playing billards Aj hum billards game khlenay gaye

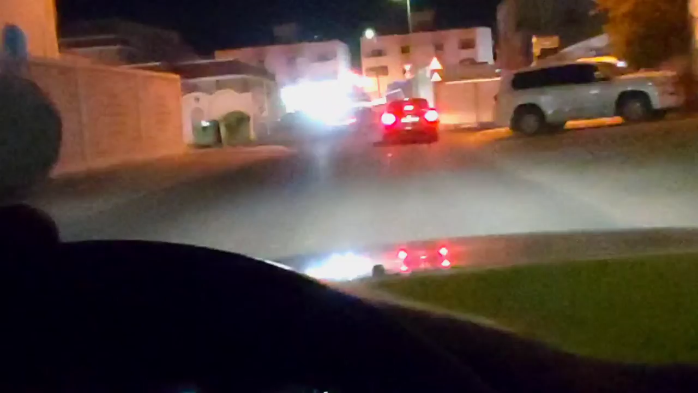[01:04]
دبل فجیرہ میں اور سامنے کافی ٹریفک ہے ہم یہاں نکلیں گے ایسے سیدھا سیدھے
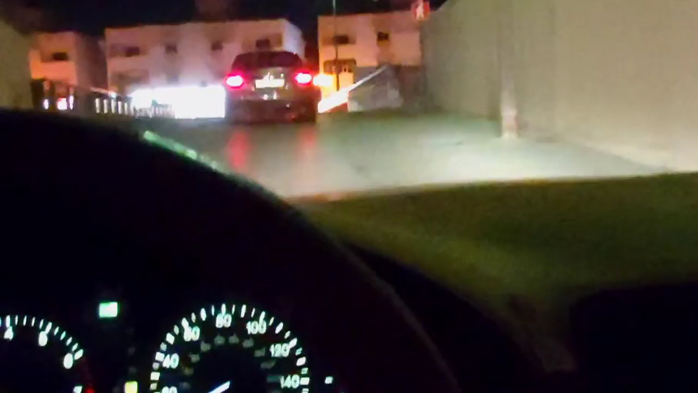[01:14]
یہاں سے نکل کے چاند بڑا خوبصورت نظر آ رہا ہے یا ایک
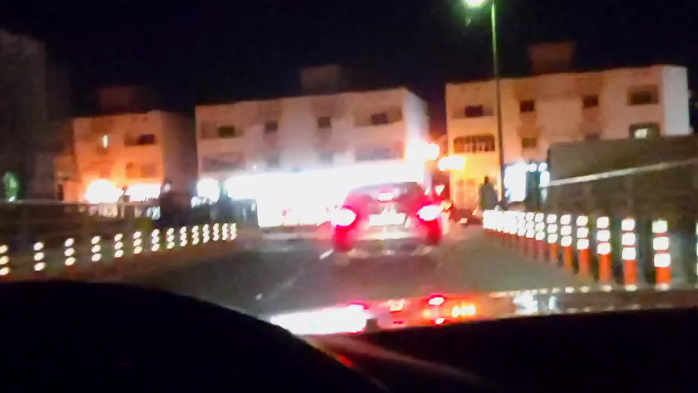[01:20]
منٹ اگر آن یہاں سے نظر نہیں آ رہا ہے میں آپ
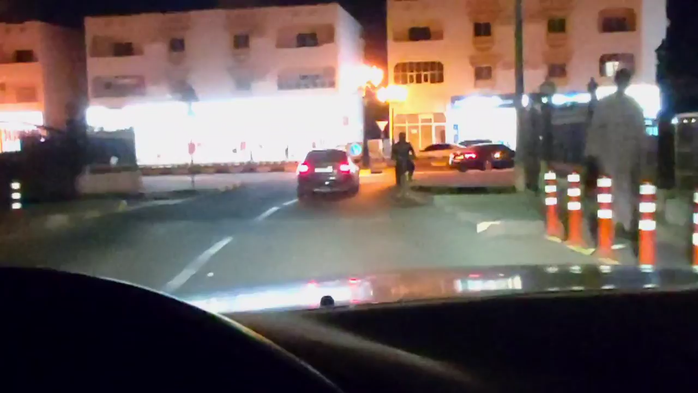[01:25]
کو چاند دکھانے سامنے پاس میں شورتہ بھی ہے شورتہ دیکھنا لے کہیں
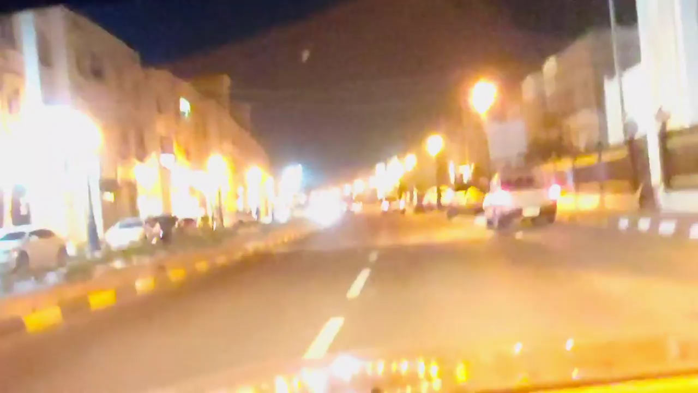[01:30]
شورتہ بولے گا کہ بھائی ڈرائیونگ بھی کر رہے ہو اور ویڈیوز بھی بنا رہے ہو و لاغز بھی بنا رہے ہو شاید سامنے جو بڑی لائٹس آپ کو وائٹ وائٹی نظر آ رہی ہے یہ یہاں کا یہاں کی سٹیڈیم ہے جو فوٹبال کی سٹیڈیم ہے یہاں بچے بڑے جو لڑکے ہوتے ہیں یہ سب یہاں کیلنے آتے
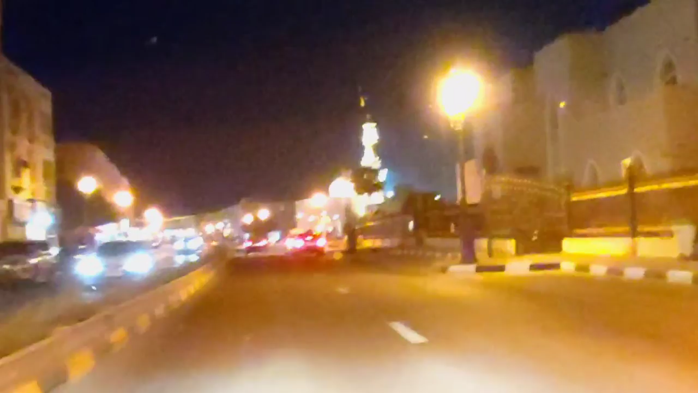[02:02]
ہیں اور ہم یہاں سے ایک دوست کو پک اپ کریں گے جو یہاں کا لوکل ہے اور پھر جائیں گے بلرڈس کیلنے یہاں سے
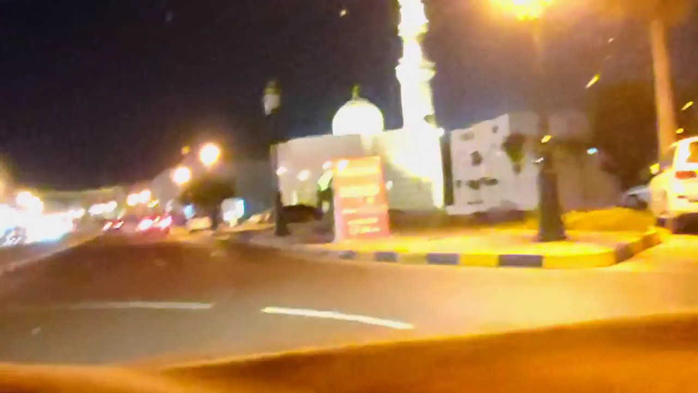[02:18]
جائیں گے لیفٹ یہاں سے جی ہو گیا لیفٹ سامنے سے
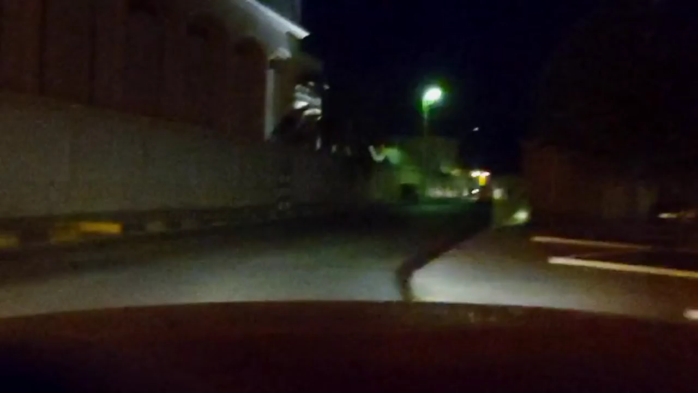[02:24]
شاید گاڑی جا رہی ہے یہ ٹو وے روڈ ہے لیکن یہ لوگ سائٹ پہ جو ہے نا گاڑیاں کر دیتے ہیں تو پھر سامنے سے جو گاڑی آتی ہے اس کے